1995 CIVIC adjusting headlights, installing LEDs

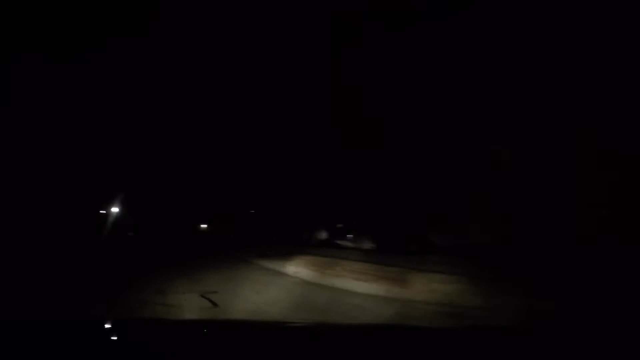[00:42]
Since I've had this car my nighttime visibility has never been great. In this clip of me driving if you look at my left headlight it needs to be adjusted up to give me more down-road visibility. And if you look at the right one you can see that it's pointed slightly to the left. So the first thing I'm going to do is adjust the aim.
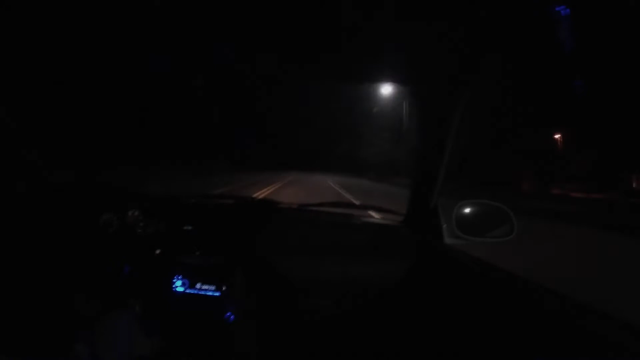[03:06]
This is a different view of me driving after the adjustments. The previous view was mounted on the windshield while this one was mounted on the passenger side headrest and the adjustments made a big difference. My visibility was noticeably better. If the car was like this when I got it, I would have never made any adjustments. With that done, let's compare them to the LEDs.